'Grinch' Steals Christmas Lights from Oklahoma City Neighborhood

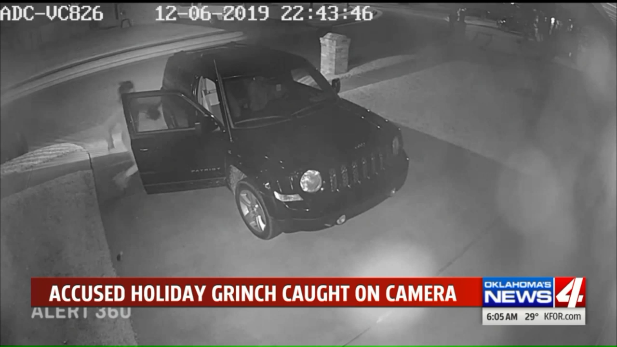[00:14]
She then hops in this Jeep, which took off before the door was even closed.